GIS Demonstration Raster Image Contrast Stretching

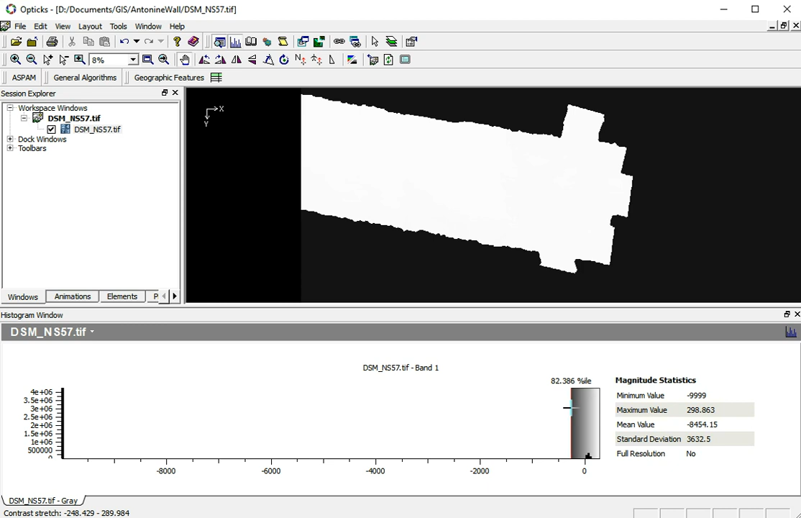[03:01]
And different gray scale ranges in between. And we can also move this box so we can change it. So we can move it away from the no data. And we can center the box on top of the data. And then suddenly we can actually see much more information in our file. And we can see some kind of shapes. You can probably see some valleys in here and over here. And some topography there. And so the first thing to do is probably just to make clear to this software that the minus 999 is not a valid value.
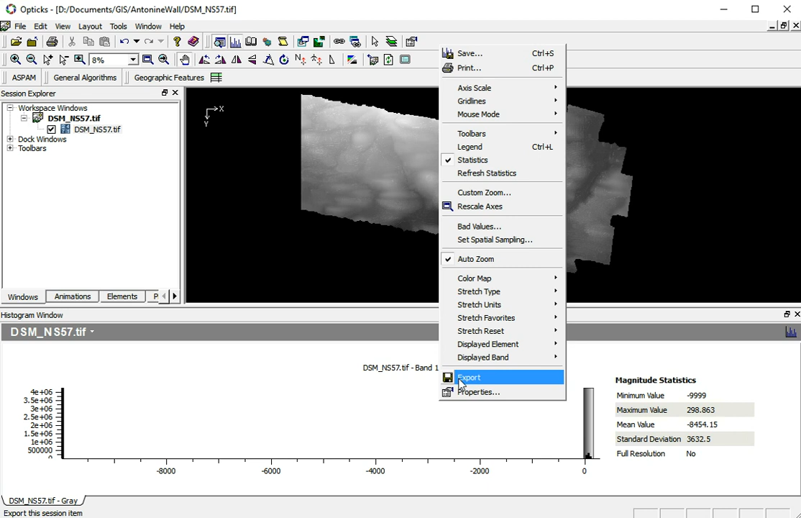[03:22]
So just click and just remove everything below minus 100.
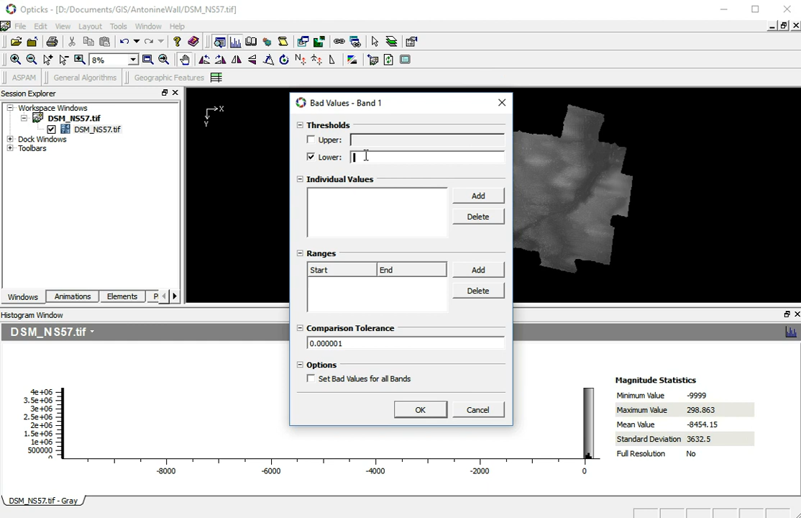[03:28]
You wouldn't expect elevation values below that in Glasgow. And now we get a much nicer histogram.
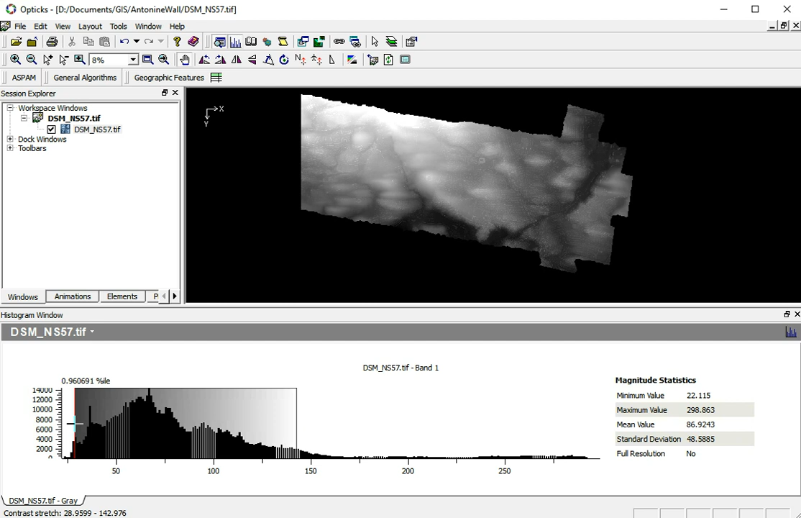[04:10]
And so we can decide to maybe change our box and just focus our display on the lower region. So we can see a bit more detail in there. And that's how we can change the histogram. And maybe just focus only on a smaller range. And maybe if we're only interested in those values, just display those. And everything darker than this value of about 75 meters is now black.
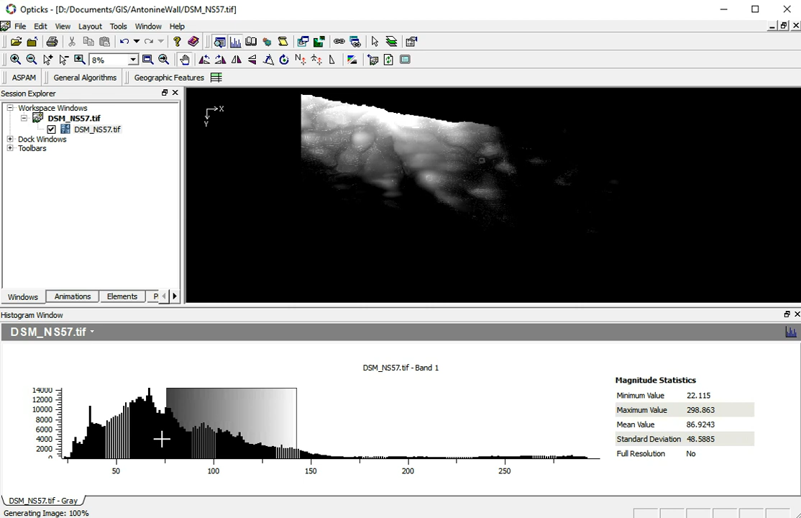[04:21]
And everything, every value higher than about 140 meters is now white. And let's just set it back to the original full range of the data.
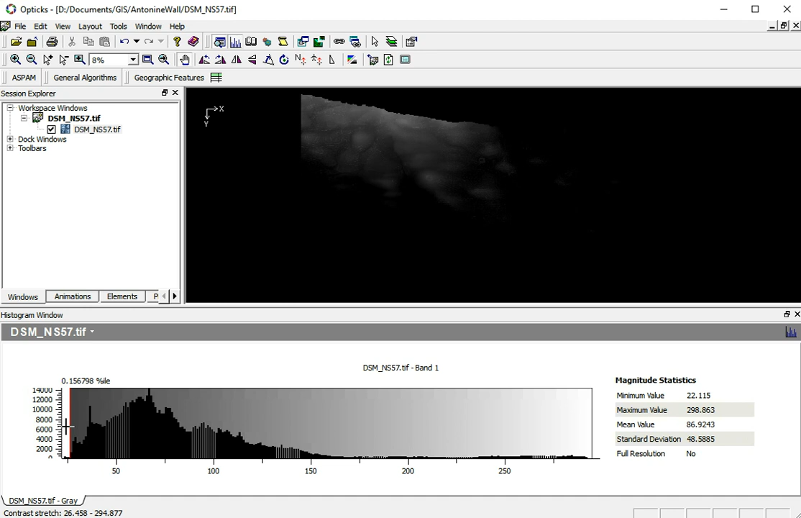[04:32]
So now we can really see every value in the data set. And there's a few more tricks in there.
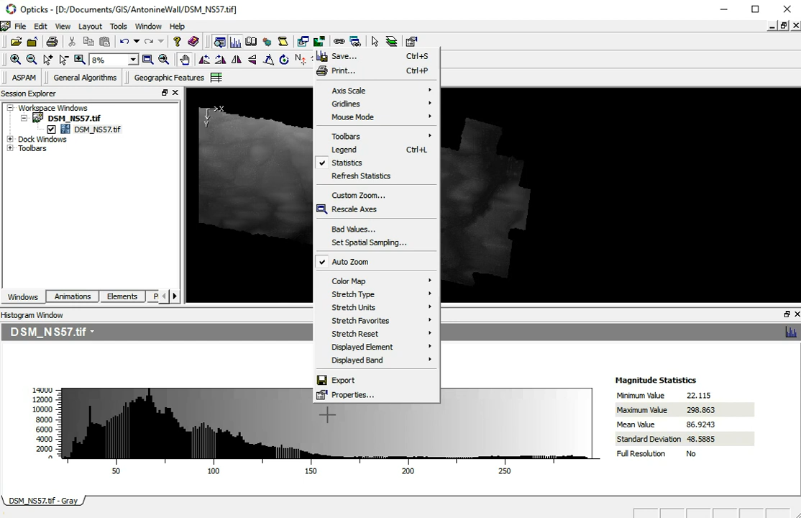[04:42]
And usually you have different stretch types. Now it's a linear stretch, which basically means that the color values from 0 being black,
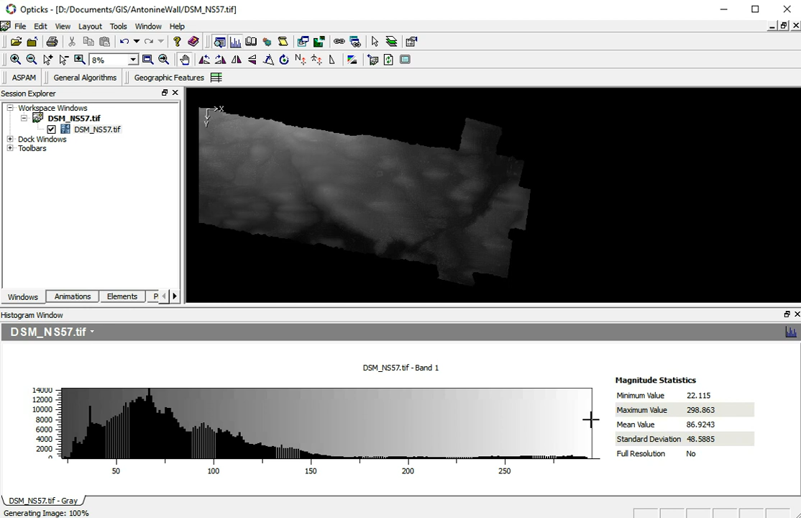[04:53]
and at the end 100 being white, sort of stretched, or a linear line with a straight line. And we can change that stretch type to more curved functions,
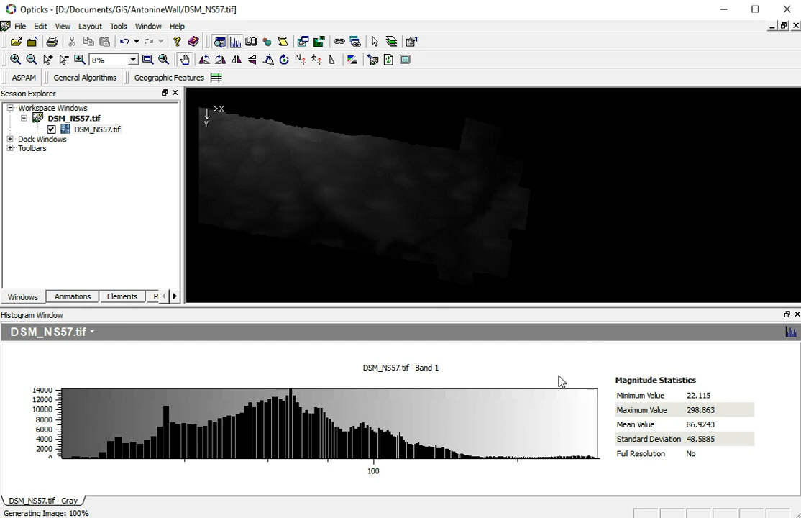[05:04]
which will more emphasize certain lighter parts of the data, or logarithmic, just the opposite.
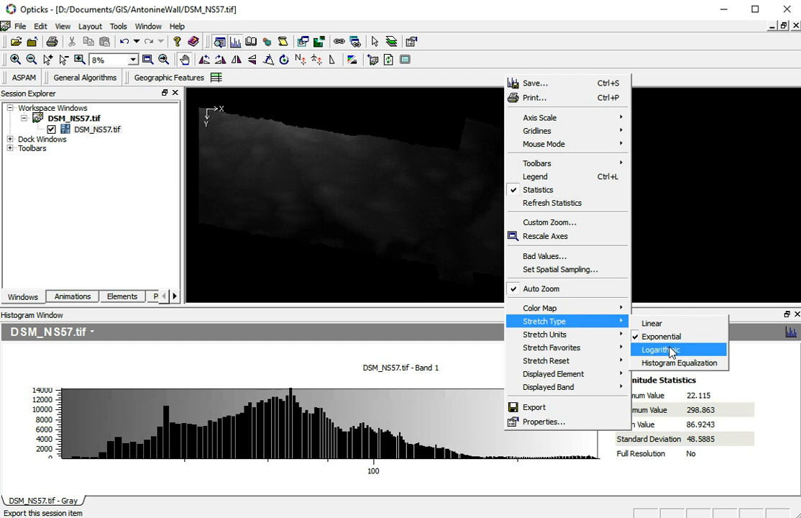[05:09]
And now the values stand out a bit better. Similarly, and then lastly, there's histogram equalization. Because we can see that if we look at our histogram, there's clearly far more values in this range and between here. So probably between about 75 to 150, that's where most of the data is. And there's a lot of, there are some range here, but there's a very few value there.
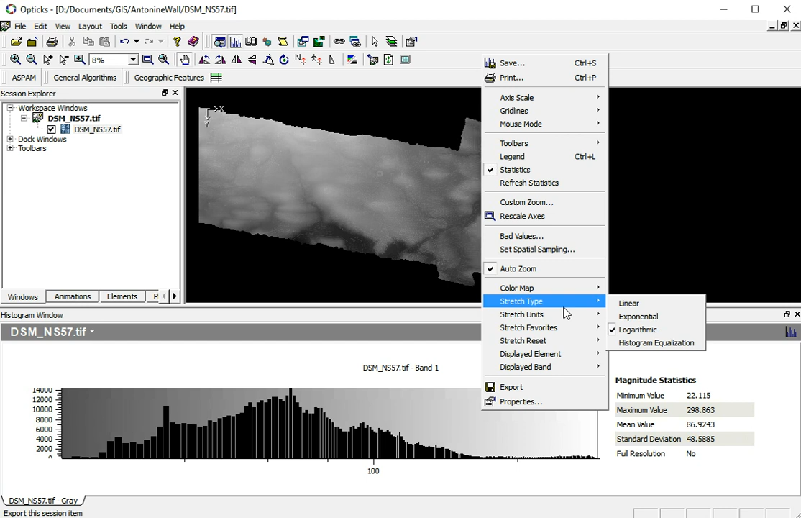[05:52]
And histogram equalization kind of stretches the data in a strange way to try and flatten the histogram. So you see most of the information in the file there. So there, if you use that stretch type, then we can actually see much more. So you see small little specs here.
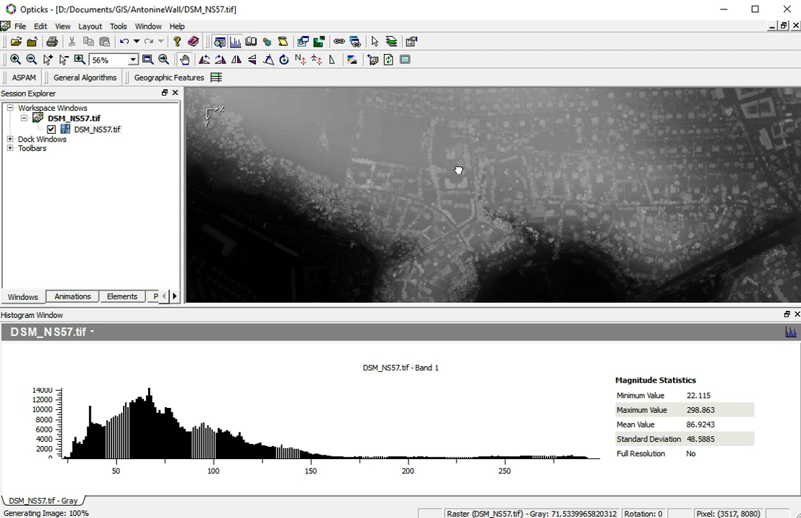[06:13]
And if you zoom in, you get a better idea. And you can actually see, and we can actually see the different houses and buildings on this, on this LIDAR scan. And lastly, it's this, this, this, this,
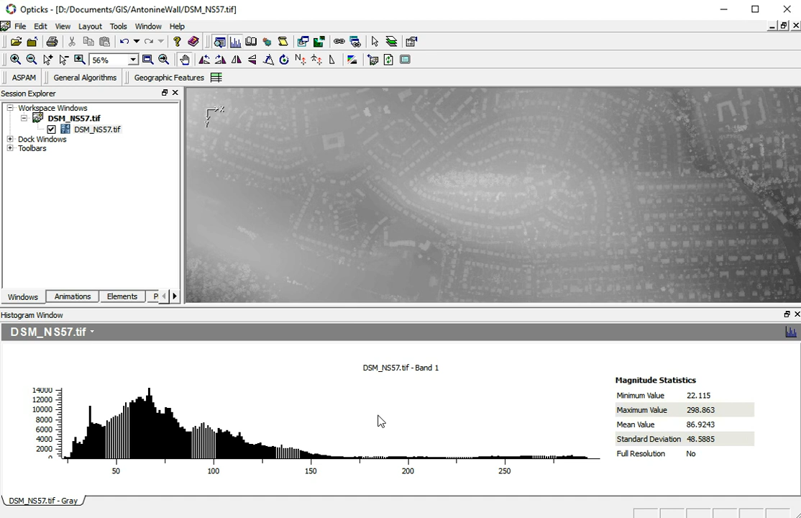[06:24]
the tonal range of image isn't limited to grayscale. So it's possible to use, use different types, for example,
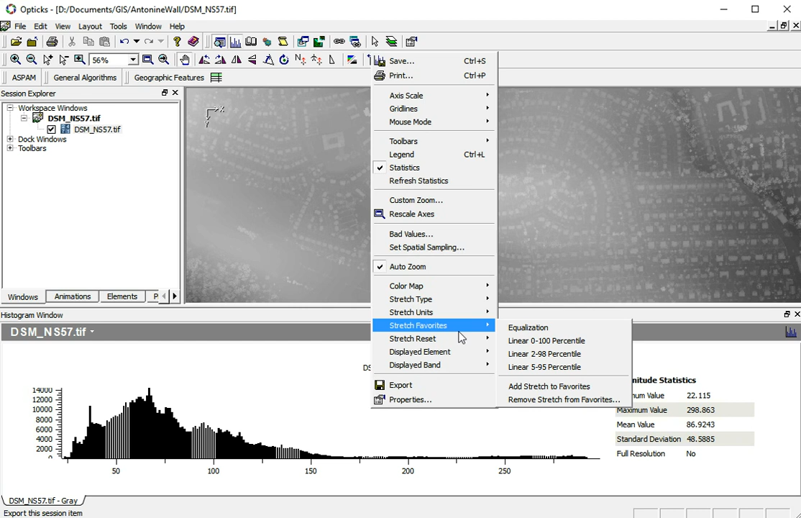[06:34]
we can use, yeah, here we can change the color map.